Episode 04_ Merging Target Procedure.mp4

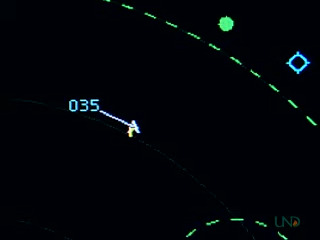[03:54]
Here are some examples of traffic calls. American 424 heavy, traffic, 1 o'clock, 4 miles, northbound, Boeing 737 at 900,000. American 424 heavy, traffic in sight. United 329, traffic, 11 o'clock, 3 miles, eastbound, heavy, MD 11 at 1,000.
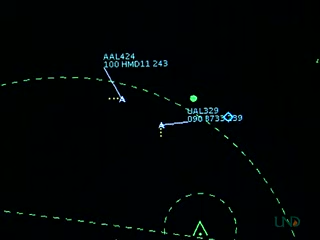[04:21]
Traffic in sight, United 329. Continental 411 heavy, traffic, 1 o'clock, 5 miles, northbound, type unknown, altitude indicates, 3,500.
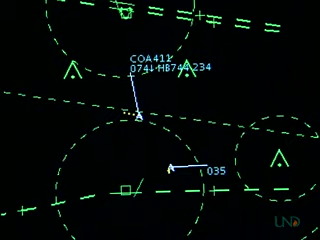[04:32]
Continental 411 heavy, we have traffic in sight. Feeder flight, 442, traffic, 12 o'clock, 1,0 miles, opposite direction, Boeing 757, level 1,2000. Feeder flight, 442, traffic in sight. Continental 558, traffic, 12 o'clock, 8 miles, opposite direction, CRJ, level 1,3000.
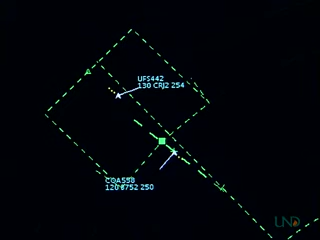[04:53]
Continental 558, we have traffic in sight. American 131, traffic, 6 o'clock, 3 miles, same direction. Heavy Airbus A310 out of 1,2400 for 1,2000. American 131, we have the traffic in sight. Delta 310 heavy, traffic, 12 o'clock, 2 miles, same direction, ATR 72, level 1,1000.
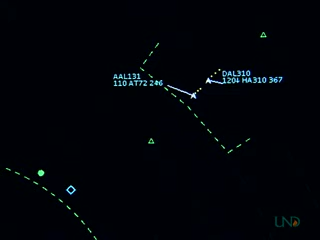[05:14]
Delta 310 heavy, traffic in sight.
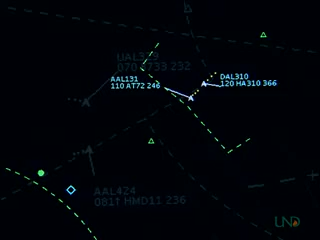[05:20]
United 329, traffic, 3 o'clock, 3 miles, northeastbound, heavy, MD 11, climbing through 8,000 for 1,2000. Caution weight turbulence. United 329, traffic in sight. American 424 heavy, traffic, 10 o'clock, 2 miles, eastbound, Boeing 737, level at 7,000. American 424 at the traffic in sight.
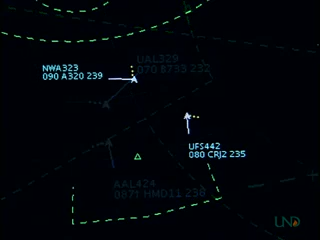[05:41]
Northwest 323, traffic, 11 o'clock, 5 miles, westbound CRJ, level at 8,000. Northwest 323 at the traffic in sight.
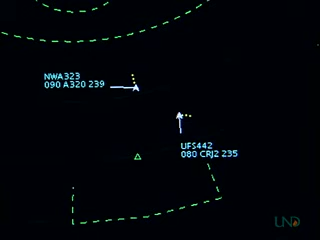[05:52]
Feeder flight, 442, traffic, 1 o'clock, 4 miles, southbound, A320, level at 900,000. Feeder flight, 442, traffic in sight. The second element of merging target procedures is to provide vectors around traffic if requested by the pilot.